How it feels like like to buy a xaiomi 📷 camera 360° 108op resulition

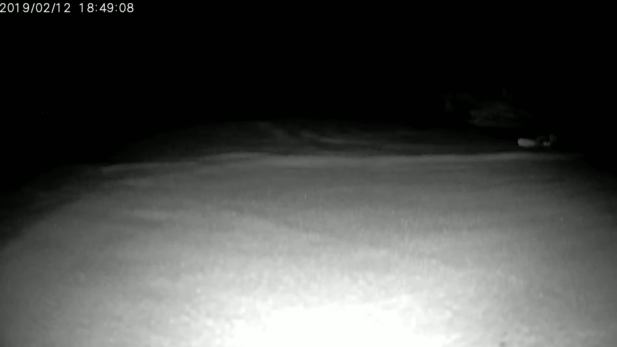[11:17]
नाइट विजन तो अच्छे से कर रहा है मेरी आप के देखे आप बूत
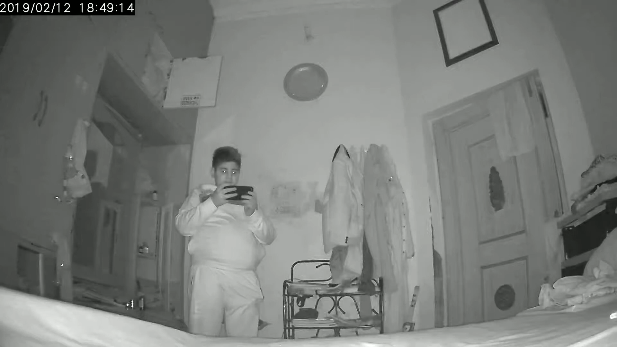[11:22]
लग रहा हूं मैं है एलो एलो कैसे हाँ द इस टाइम पर यह शूट की गई है यह वीडियो तो तभी आपको यह देख रहा है और यह भी देखी जाए है आप की अभी चलते हैं इदर